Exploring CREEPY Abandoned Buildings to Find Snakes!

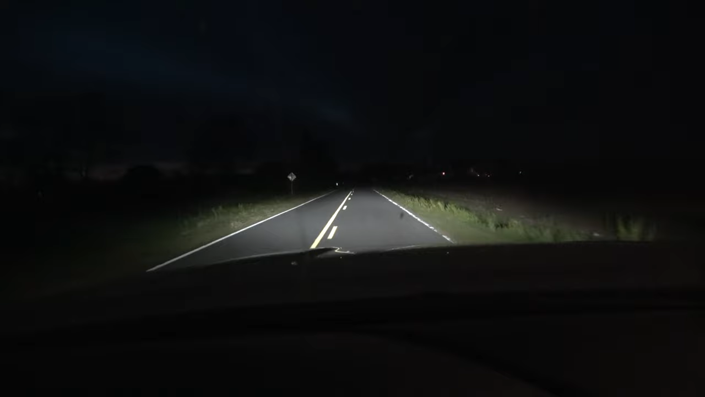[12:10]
but I ran into a friend and got caught up talking to them for a little while, so got dark on us. It's pretty cold out right now. I'm just doing a pass or two cruising just to see if anything is out and about. But otherwise, I'm probably gonna head home and wrap this video up. Next video, I'll be out with Kevin flipping a bunch of tin. So look forward to that.